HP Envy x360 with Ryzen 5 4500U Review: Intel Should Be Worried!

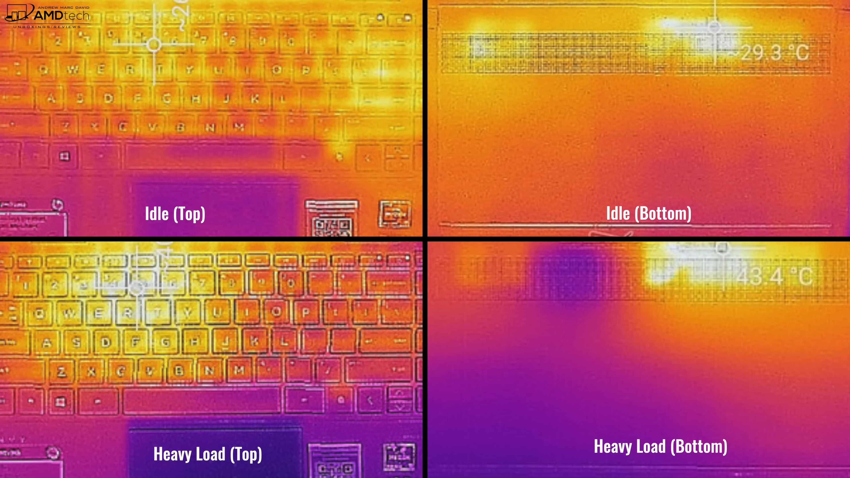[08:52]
And as you can see from these thermals, I was actually really impressed that it didn't get overly hot, not too uncomfortable, even under heavy load. So that's pretty impressive. Now it does have a fan. It will kick in under heavy load, but that's pretty typical of any thin and light laptop. So they did a really good job in terms of the thermals.